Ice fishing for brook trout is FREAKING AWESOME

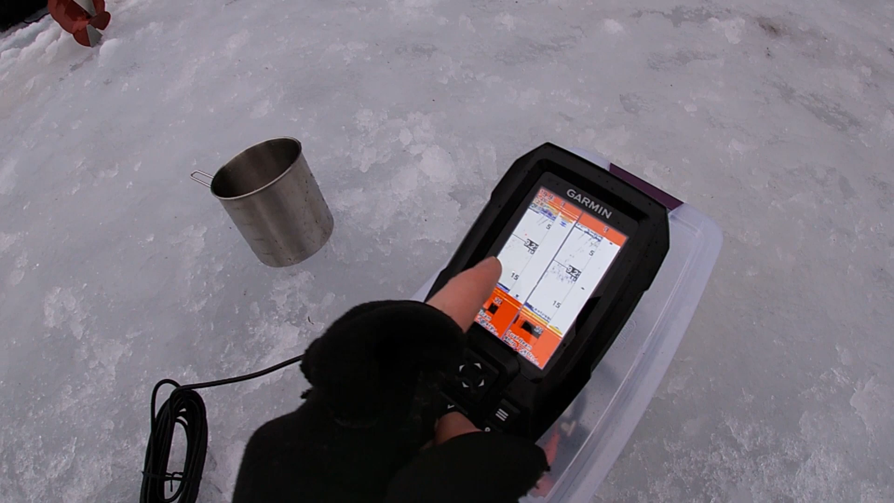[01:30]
So that was where my lure is. I'm dropping it down right now so you'll probably see it drop further down as it scans through. Oh, I do. So is it taking multiple reads per second? Yep. And that's why it's all scattered? Yep. That's pretty sweet. Have you seen any fish on the finder yet? Nope. Okay, and is this the bottom? That's the bottom. My god, this is like a cheat code. Well, I guess if we get these sonars going and no one sees any fish on the bottom then we move?
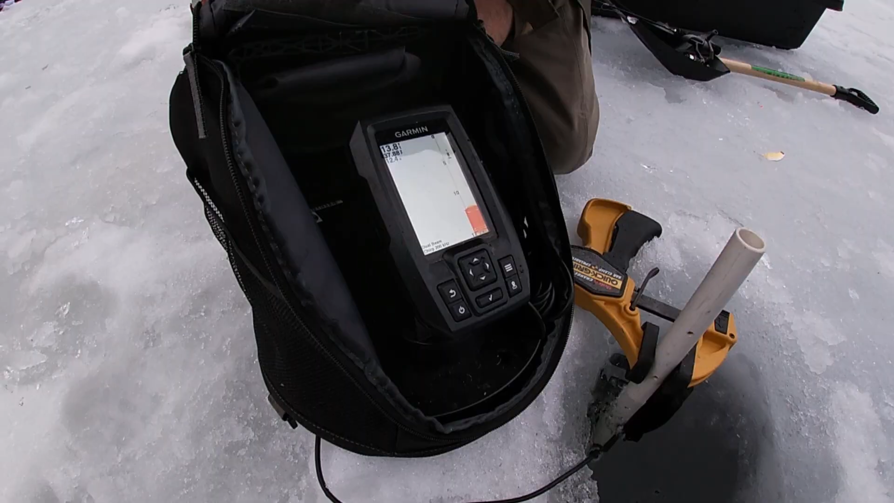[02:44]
13.8 feet. Okay. From the bottom of the sonar, so 14 feet. Cool.